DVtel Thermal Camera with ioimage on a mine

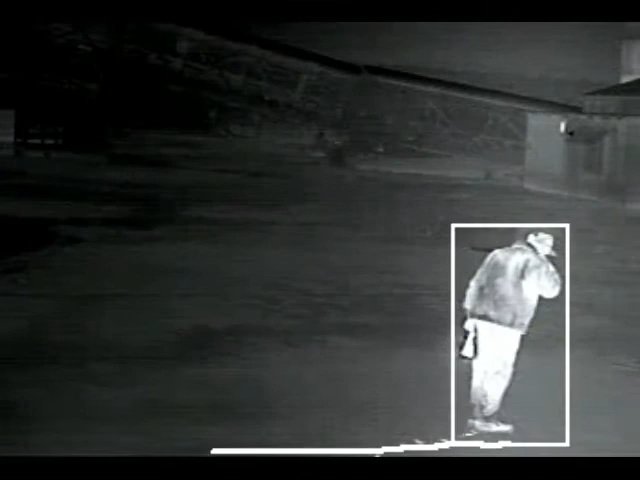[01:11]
rain in the middle of the night at a distance of 40 meters.
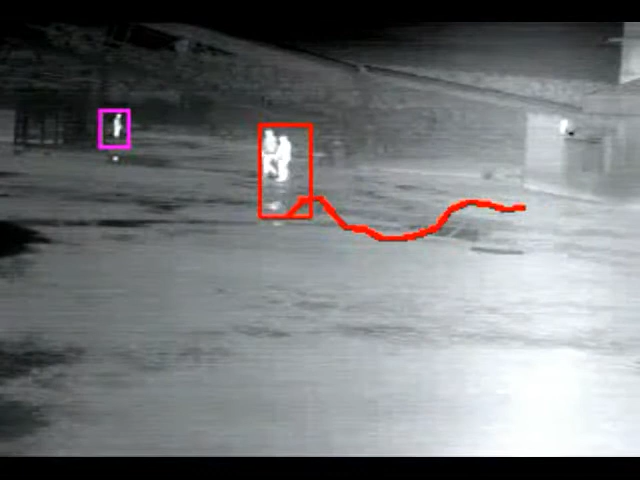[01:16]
This video clip shows two groups of people moving in the pouring rain at 2am in the morning.